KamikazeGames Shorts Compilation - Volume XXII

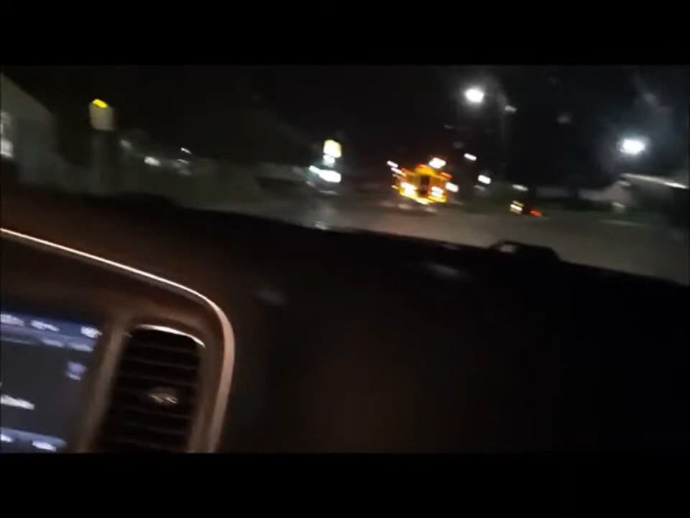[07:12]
Well, after we got done eating, we're on our car ride, and look at this fucking shit! Look at this bus! Where are you going, sir? I rode the bus here when I was little,